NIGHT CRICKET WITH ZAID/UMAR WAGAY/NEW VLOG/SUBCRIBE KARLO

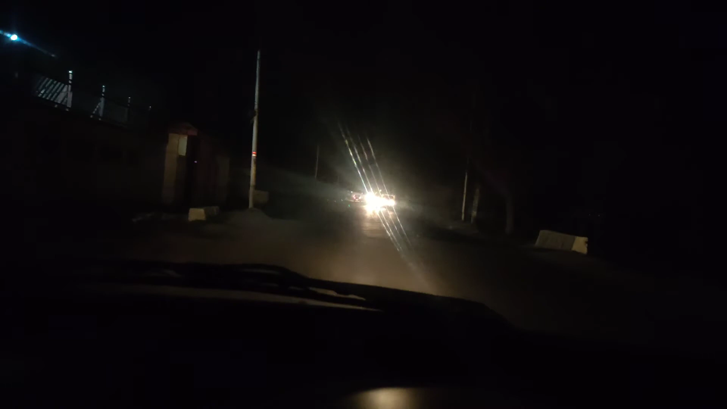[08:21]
लाइट नहीं है इस गाड़ी की लाइट भी कम जोर है कैसे दर्वा इसे चलो अभी हम केदर पूचे हाथ वड़ा